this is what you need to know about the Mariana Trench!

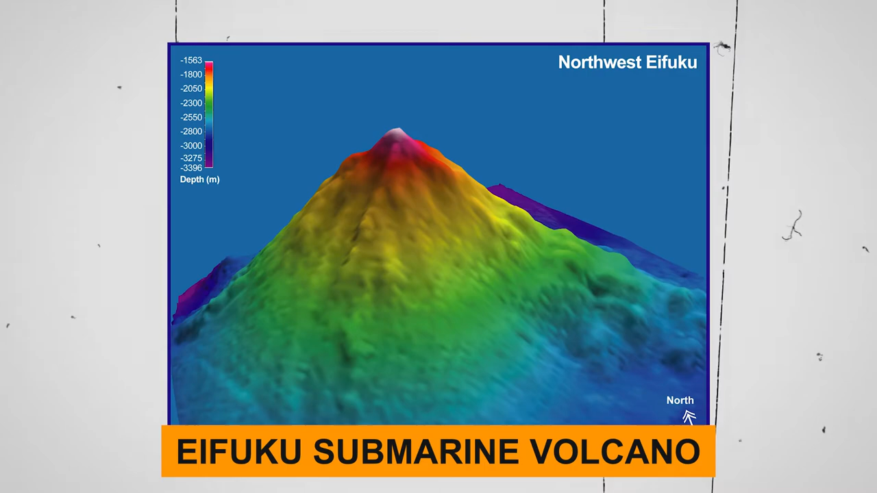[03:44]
The Ifuku submarine volcano, for example, spews liquid carbon dioxide from hydrothermal vents that resemble chimneys. The liquid coming out of these chimneys has a temperature of 217 degrees Fahrenheit.